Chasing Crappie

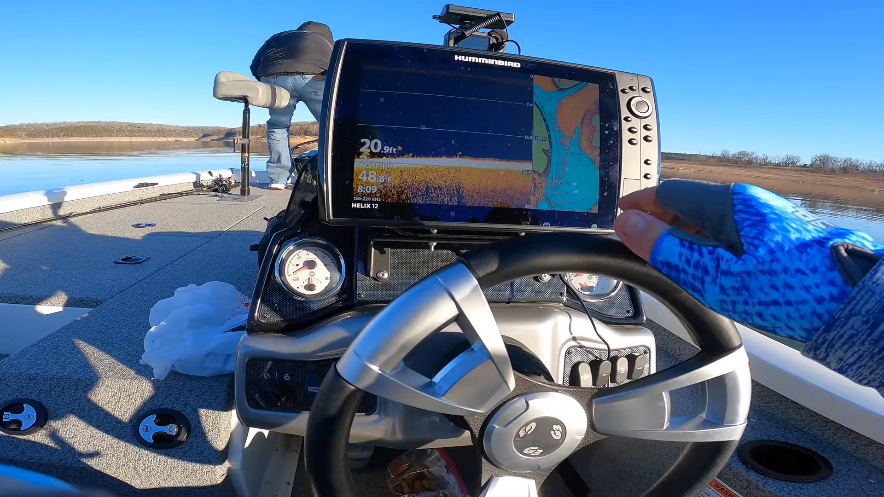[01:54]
And Westin got the trolling motor in. So we'll just see how this goes. This is one of those deals.
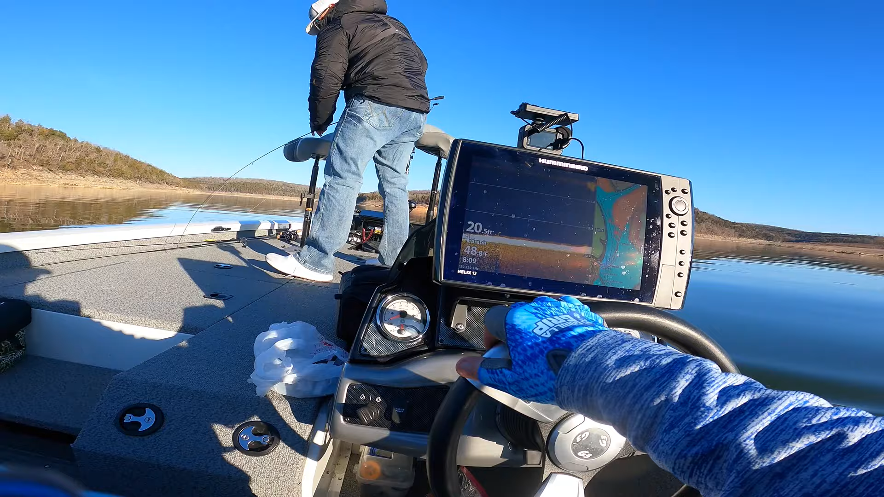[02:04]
He found the fish, so let's see if it works. A couple behind me. I'm falling just short of them.